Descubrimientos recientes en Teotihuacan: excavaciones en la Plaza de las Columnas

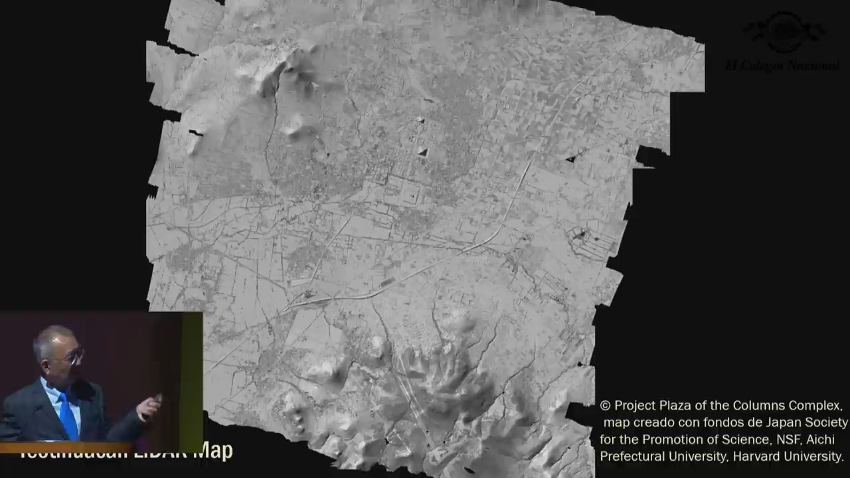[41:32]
Ya en la zona maya y otros sitios importantes del mundo están haciendo este tipo de plano, Lidar.
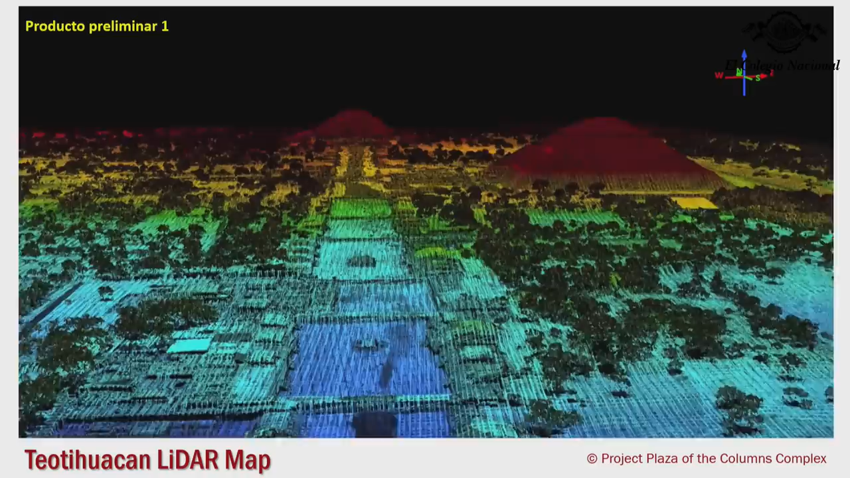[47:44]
Es un plano que hicieron con millones de puntos que tomaron para mapa de Raida.
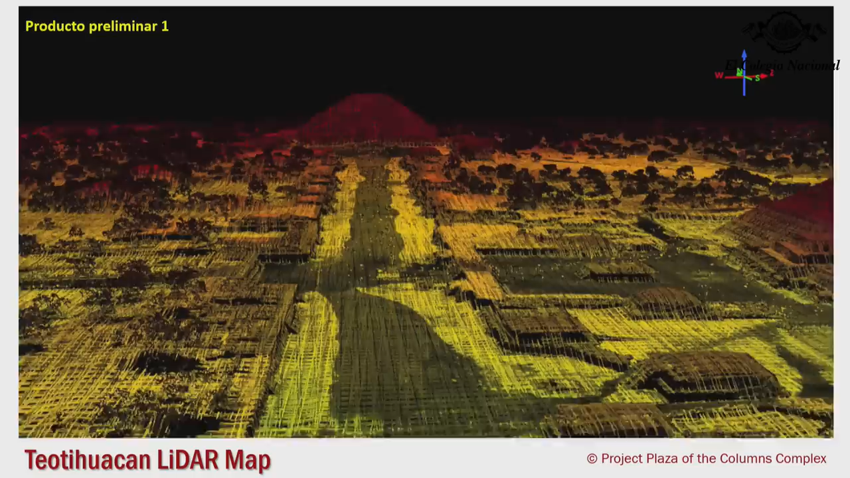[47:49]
Esa no es la vista aéreo fotográfico,
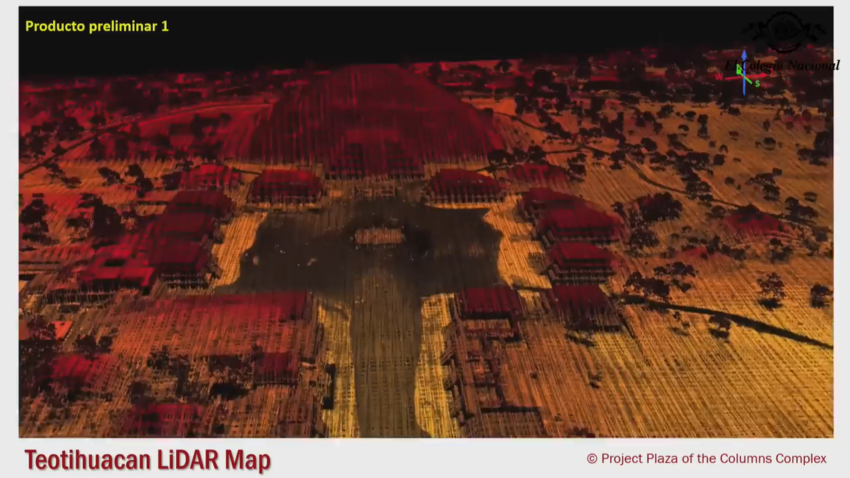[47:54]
sino es un dibujo hecho muy precisamente con los puntos y que podemos usar para analizar sus relaciones,
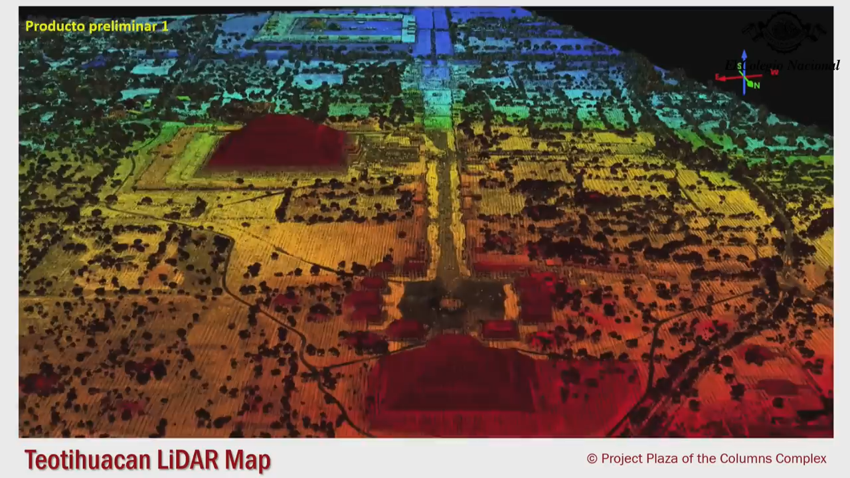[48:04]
distancias,
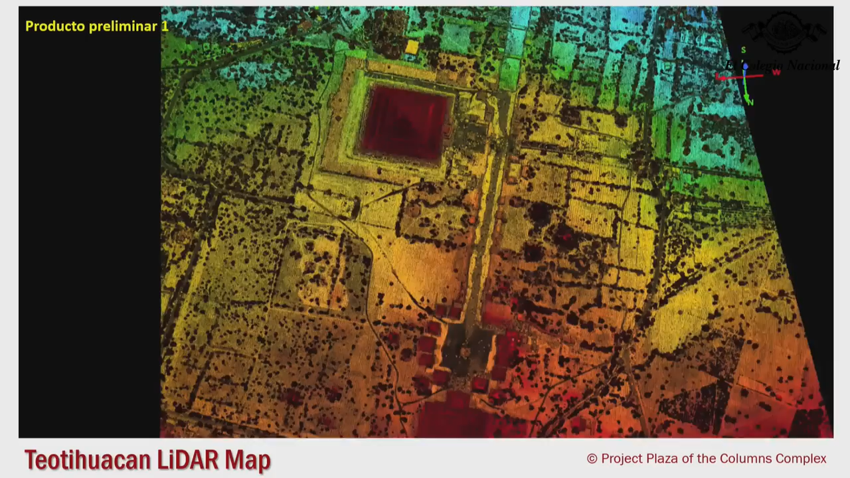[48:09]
orientaciones y sus funciones de cada lugar arquitectónicos. Y para ver algunos que nos están dando cuentas como resultados, y bueno, nosotros estamos registrando la mapa y con recorrido de superficie mucho más ampliamente que la mapa del grupo de Miro, y estamos registrando,
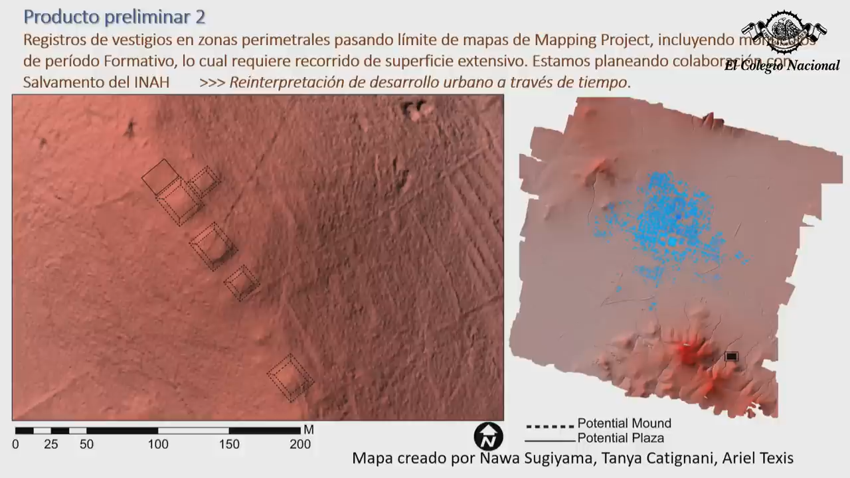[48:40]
por ejemplo, aquí la esfera de la ciudad, y estamos registrando los montículos que hay. Algunos son de formativos y algunos son de teotihuacanos también,